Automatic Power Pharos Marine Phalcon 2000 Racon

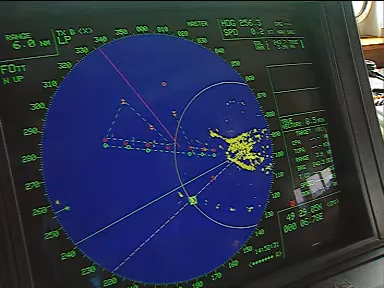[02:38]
with a range of state-of-the-art raycons and radar target enhancers.
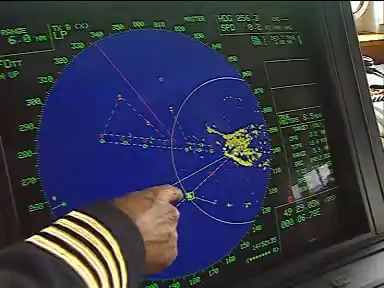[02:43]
A raycon is a radar beacon, which transmits a signal triggered by a ship's radar and is identifiable on its radar screen,
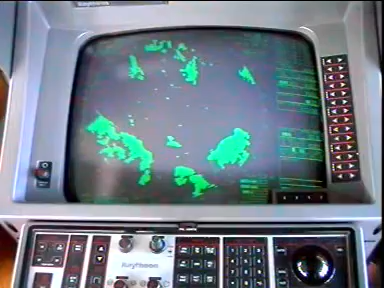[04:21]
Using the duration of the incoming radar pulse, the signal processor automatically adjusts the length of the coded response to match the range scale setting of the interrogating radar.
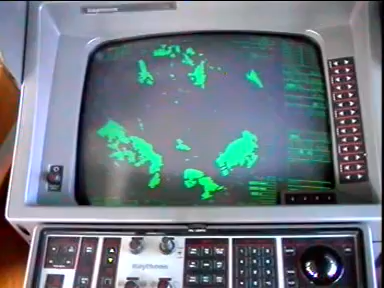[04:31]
This prevents the response from covering too much of the radar screen on short
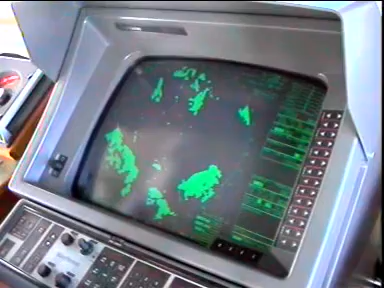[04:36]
range settings and being too small on long range scales.
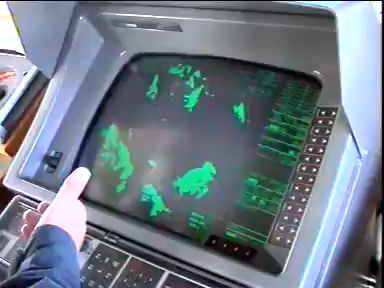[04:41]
Yet another important benefit is the Falcon's 2000 external programming feature.